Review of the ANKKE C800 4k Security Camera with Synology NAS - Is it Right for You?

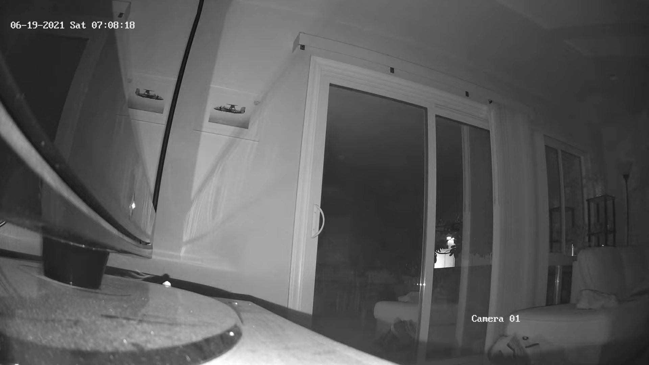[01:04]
Basically what that means is when the scene gets too dark, it broadcasts two IRBs, which basically light up the scene in the infrared space, which the camera can pick up.